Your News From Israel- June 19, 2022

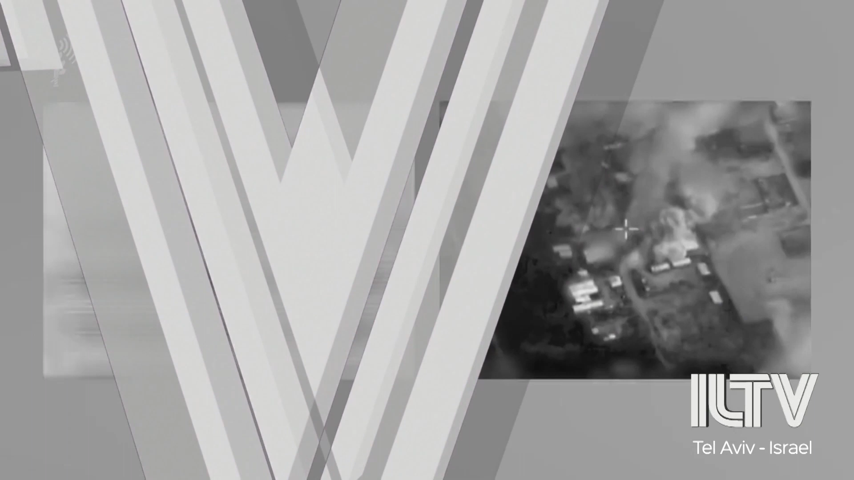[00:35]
And coming up in today's newscast, Israeli forces respond to terrorist rocket fire from Gaza over the weekend.
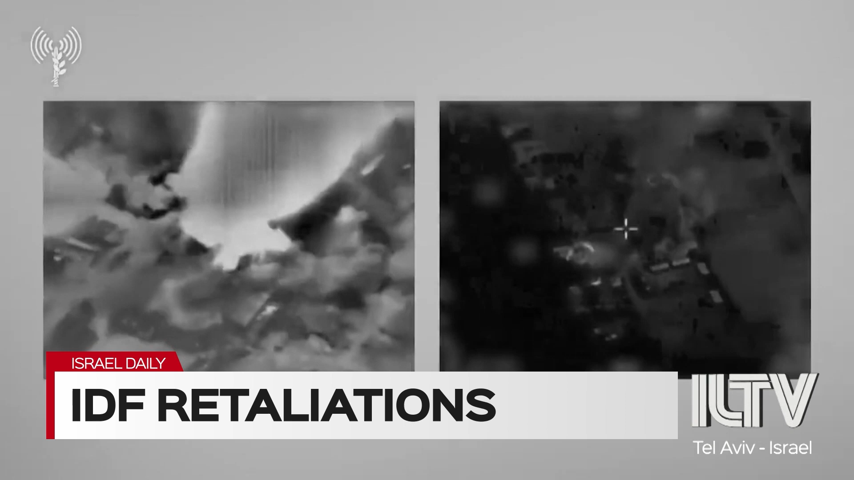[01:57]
Further, as per policy, Israel targeting Hamas despite the source of the rocket fire being unidentified.